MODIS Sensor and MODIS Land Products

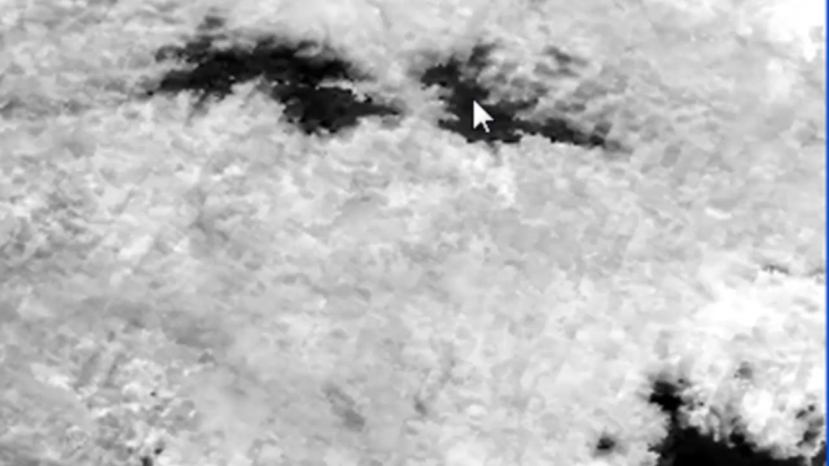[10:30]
Cold pixels are dark. So this would be the glacier area. And then Wrangell, St.